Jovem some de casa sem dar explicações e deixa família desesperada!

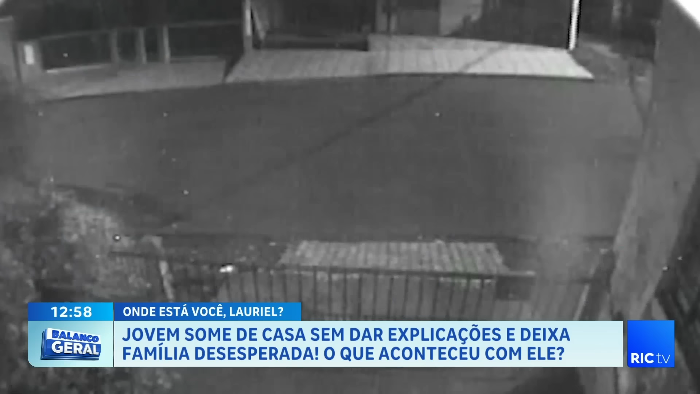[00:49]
Essas são as últimas imagens de Lauriel, registradas a poucos metros de casa, Enquanto a mãe e irmã dormiam,